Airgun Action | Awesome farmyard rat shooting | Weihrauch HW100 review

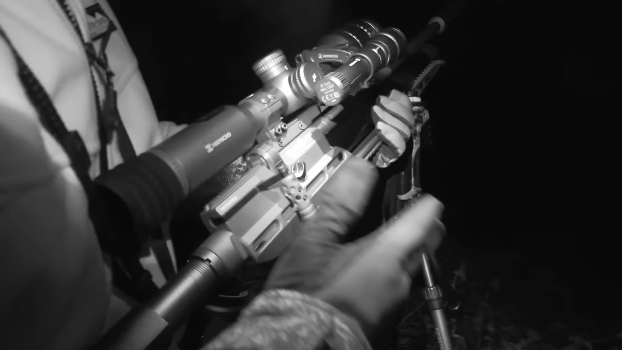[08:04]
So the gun tonight is the Brocock Concept XR, 177 caliber,
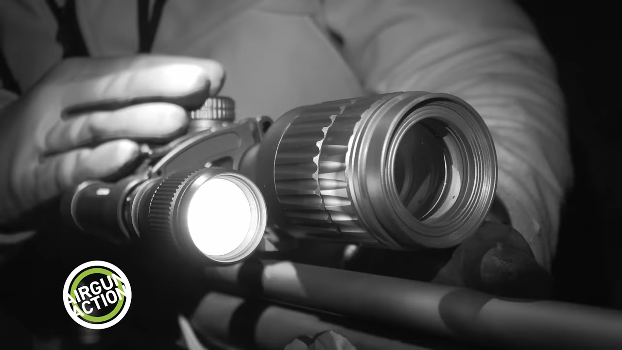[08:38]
Optics, it's the HikMicro Alpex from Scott Country.